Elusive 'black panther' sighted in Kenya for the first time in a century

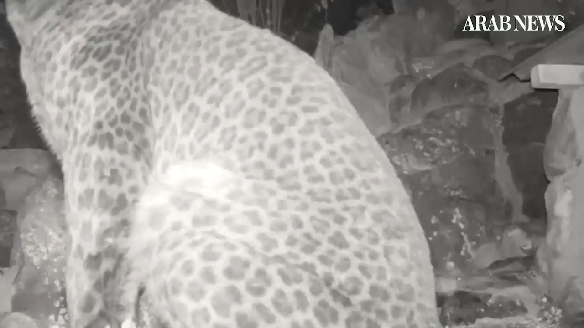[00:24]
But the infrared cameras used by the team help show off their spots. British wildlife photographer Wild Barad-Lucas also captured the creature nearby.